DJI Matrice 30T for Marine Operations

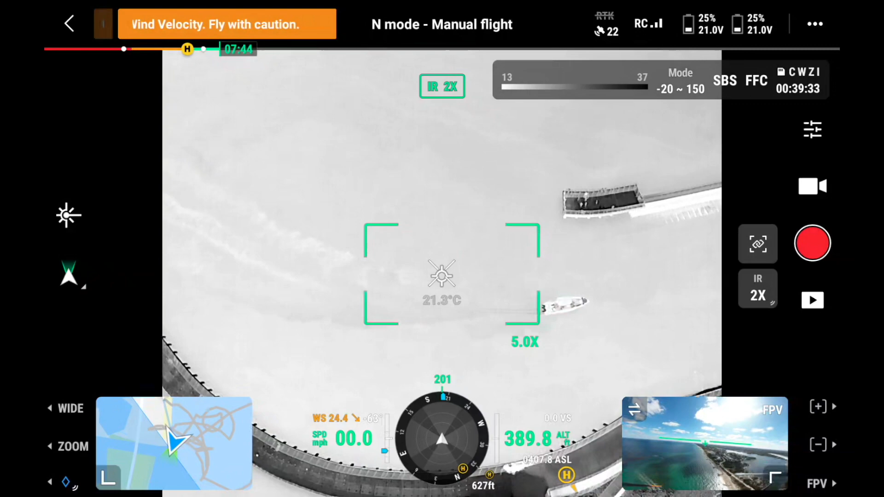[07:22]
On screen: spot 21.3°C
and you can see how narrow the inlet is so
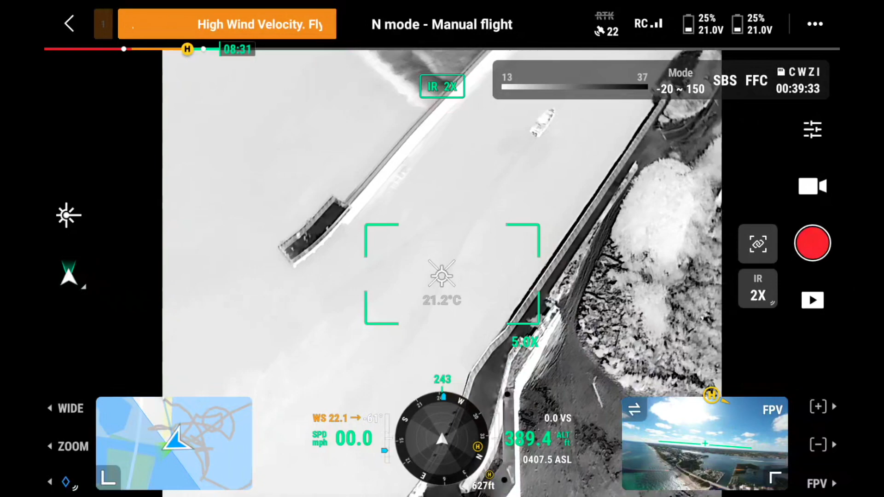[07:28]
On screen: spot 21.2°C
mix that on a busy day with bigger boats and rough conditions and that's where the accidents happen
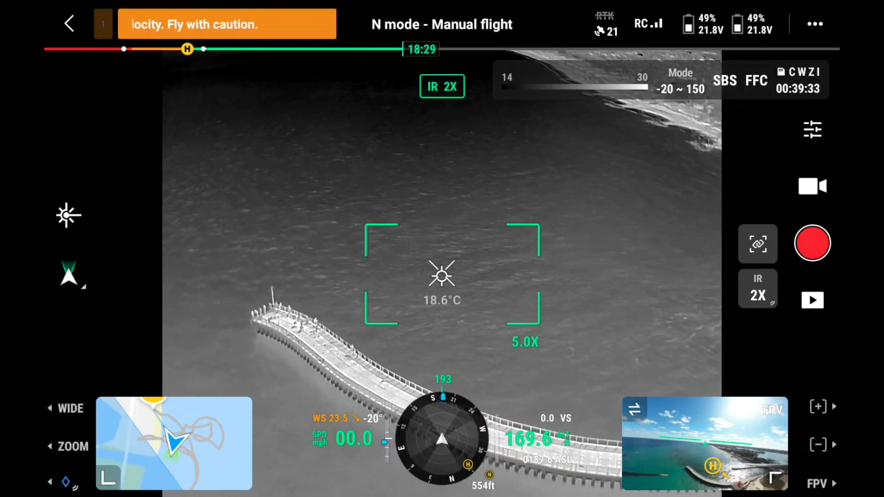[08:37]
On screen: spot 18.6°C
going on very good view here's my black hot here's my
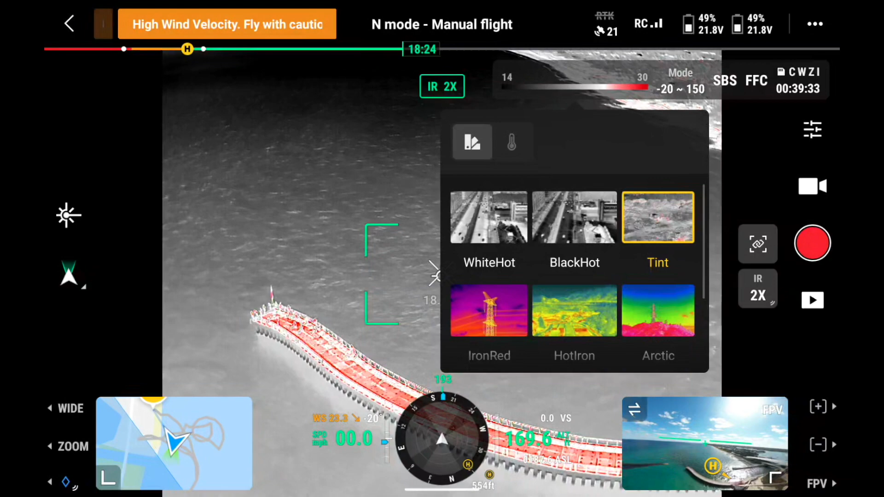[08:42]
tent my iron red and i can give that information information
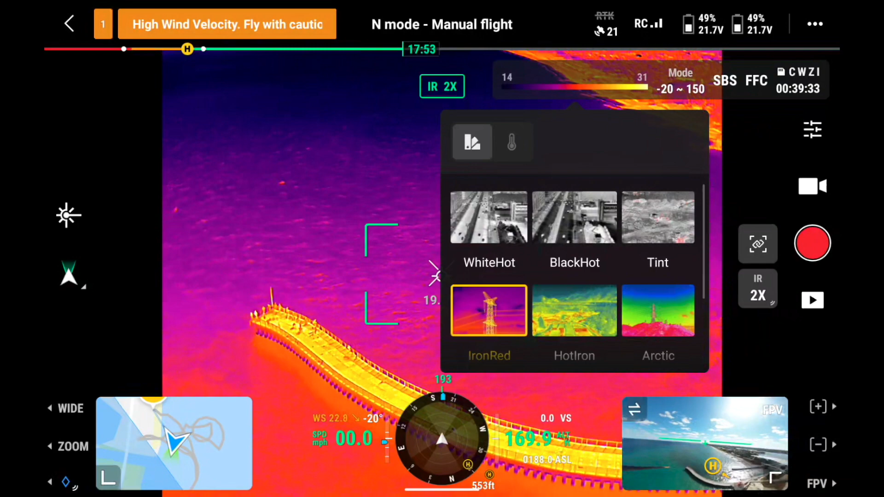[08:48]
on the whereabouts and the exact nature of the emergency